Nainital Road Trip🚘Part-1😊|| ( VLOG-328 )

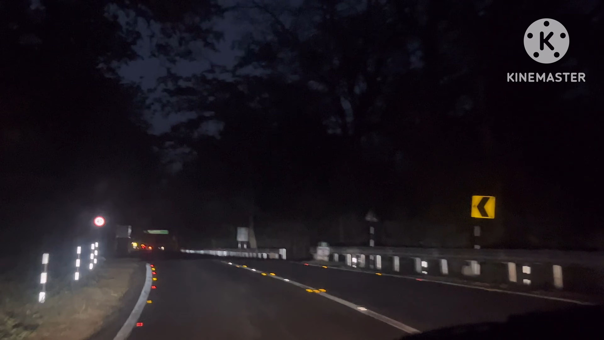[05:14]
अब ये 40-45 किलोमीटर की पहाड़ी है। तो भाई मस्त पहाड़ियाँ शुरू हो चुकी हैं यहाँ से। अरे अच्छे ही बाबा जी कहेंगे। तो भाई यहाँ पर एक करी इसलिए है कोई शेर वेर आ जाए ना तो गाड़ी मंदी रहे यहाँ से आती वाती आ जाए।
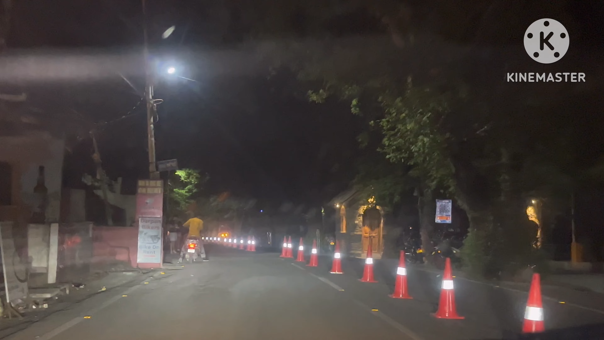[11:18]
तो गाइस काफी अंधेरा भाई, अब हम नैनीताल से भी आगे निकल गए, रात के